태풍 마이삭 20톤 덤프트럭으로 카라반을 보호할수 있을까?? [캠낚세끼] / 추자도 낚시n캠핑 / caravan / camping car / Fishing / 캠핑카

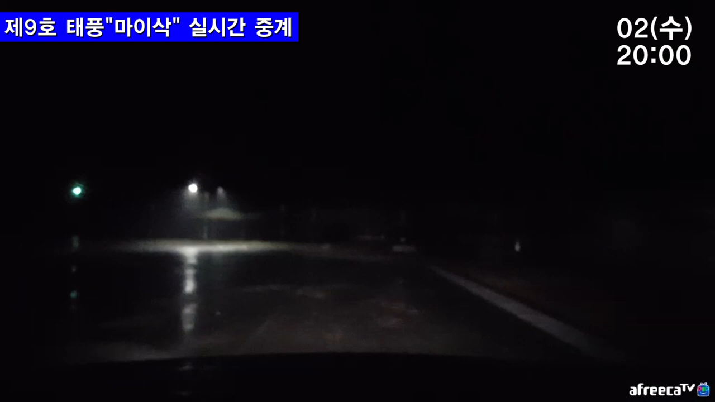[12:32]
가로등이 안 켜지네. 아. 망가졌네 이쪽. 어떡해? 지금 이 가로등 여기 거 하고 저기 거 하고 들어야 되는데 가로등 다 고장났네. 우리 어두워졌네. 겁나. 어떡해. 이쪽 들어왔는데 아 가로등 나갔네요 지금. 봐봐 비춰봐봐. 괜찮은가? 지금 가로등 나갔죠?